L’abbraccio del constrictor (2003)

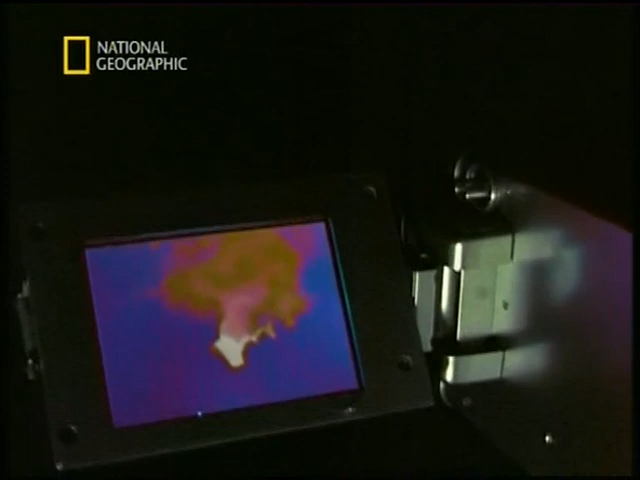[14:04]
è una temperatura infernale Sto sudando per il caldo E laggiù la temperatura è più alta
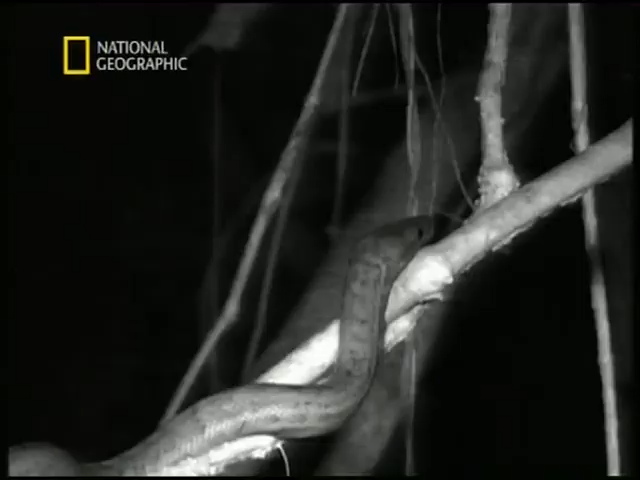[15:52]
Appare evidente che i boa di Porto Rico Si sono appostati proprio lungo il percorso dei pipistrelli Sono serpenti arboricoli Molto sottili e snelli
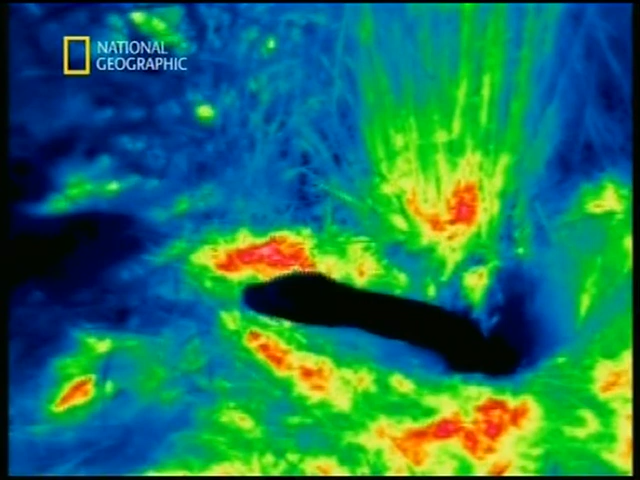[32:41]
Una telecamera a infrarossi segue il pitone femmina mentre esce dalla tana al mattino È più fredda dell'ambiente estremo
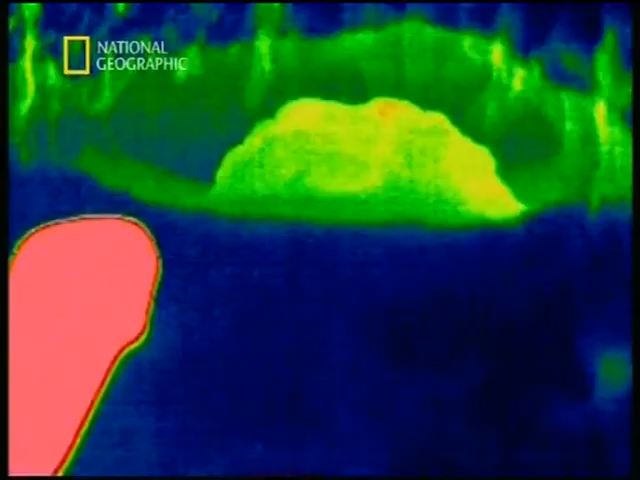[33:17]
La telecamera a infrarossi ci mostra quanto è caldo il suo corpo
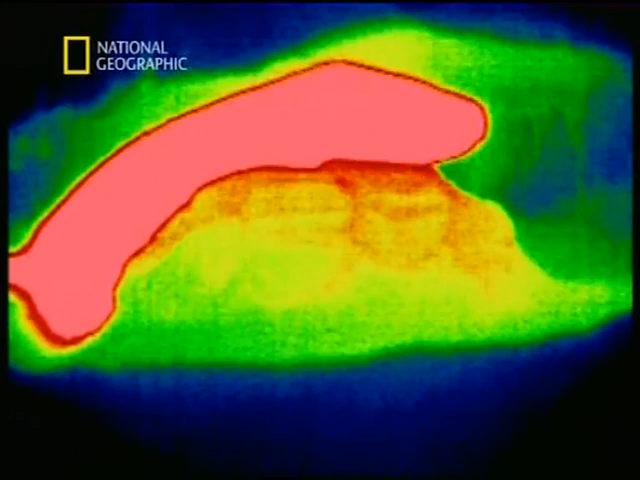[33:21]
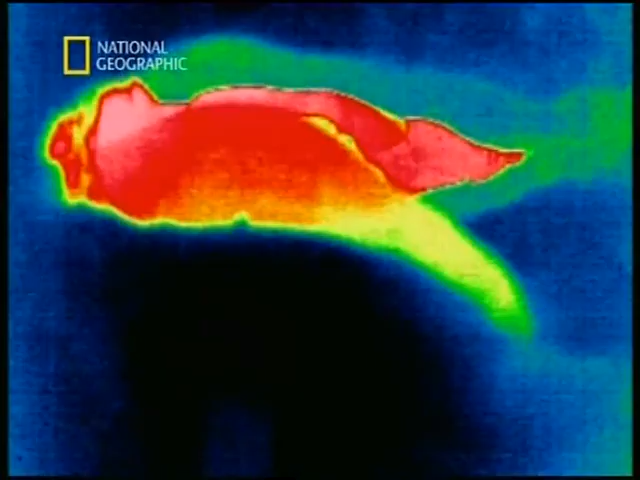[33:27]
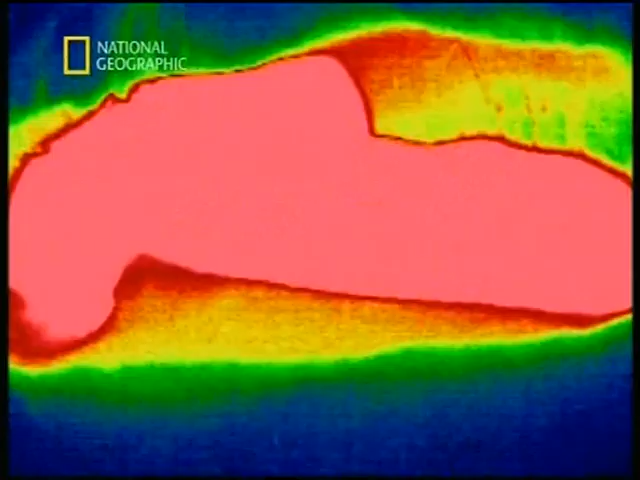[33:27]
Come un termosifone portatile trasferisce il calore alle uova Garantendo la sopravvivenza agli embrioni